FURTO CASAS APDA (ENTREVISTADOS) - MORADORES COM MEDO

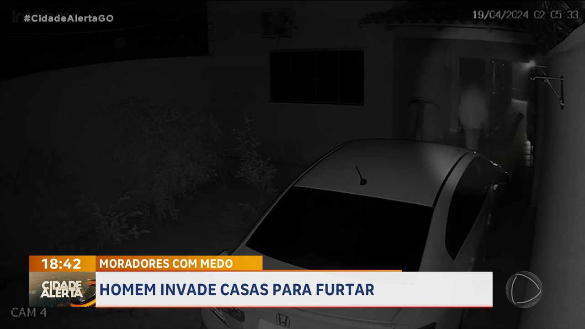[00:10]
À noite, o relógio tá marcando duas horas e cinco minutos ali no finalzinho da tela. Douglas Fernandes vai contar a história pra gente aí, porque o cara entrou ali na mão leve, né, Douglas? Exatamente, viu, Fred?